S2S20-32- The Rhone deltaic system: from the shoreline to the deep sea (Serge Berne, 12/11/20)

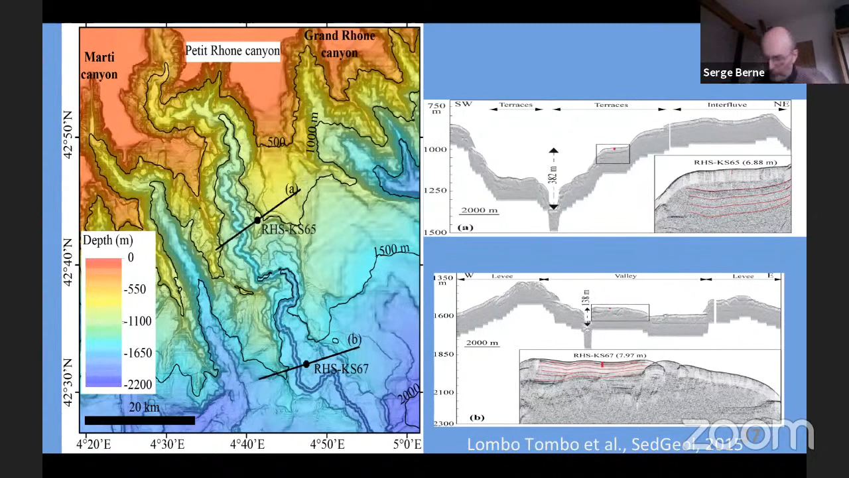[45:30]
of a turbidite traveling along the canyon, the axial incision of the canyon, in order to have access to a relatively continuous record. And this is a quite impressive set of results from Lambeau Tombeau.
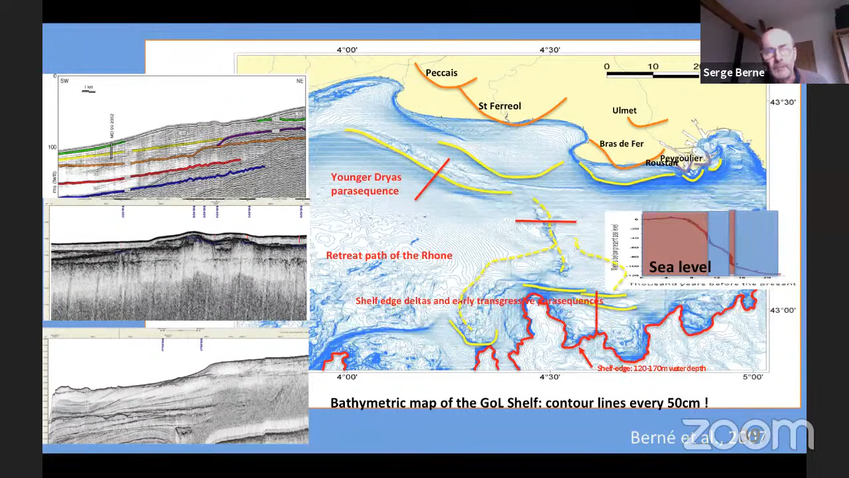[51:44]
And then the shifting of a deltaic lobe. The end of the story is strongly perturbated by the fact that by anthropic activity, because the course of the river has been diverted. So the two last lobes are purely anthropic system.
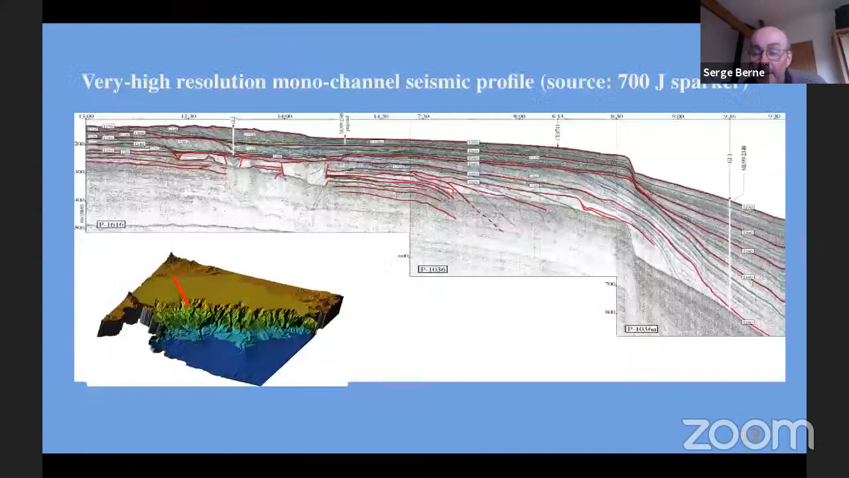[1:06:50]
It's quite easy to explain that we have pretty good preservation at the shelf edge.
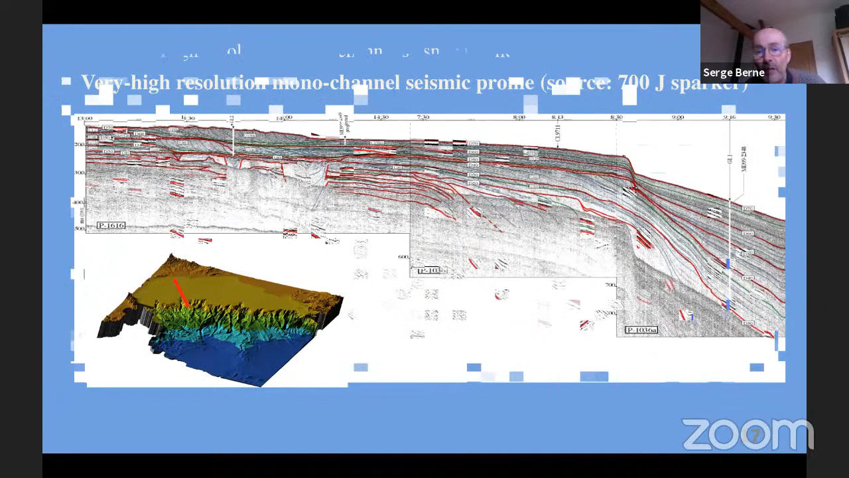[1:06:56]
This is the place on the margin where we have the highest accommodation. We have a subsidence rate, maybe I said, I don't know.